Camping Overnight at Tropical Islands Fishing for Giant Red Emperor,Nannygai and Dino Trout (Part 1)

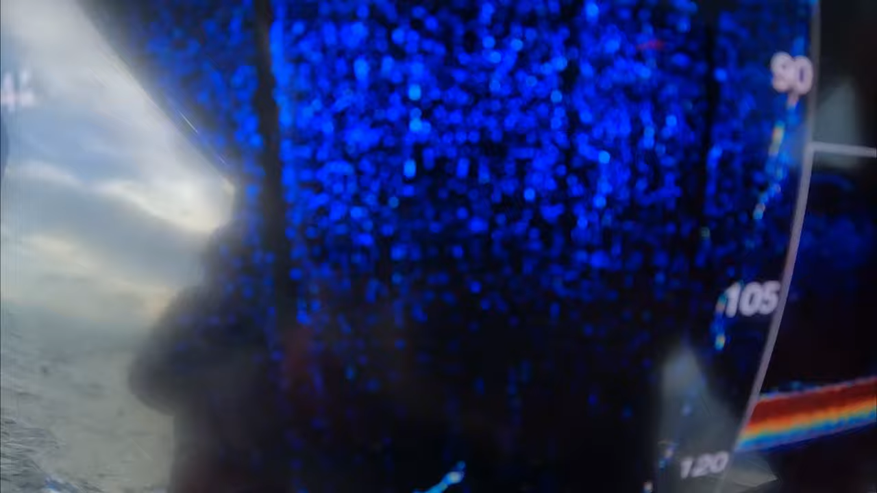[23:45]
That's when it took drag, it went back down. Taken drag, gone back down.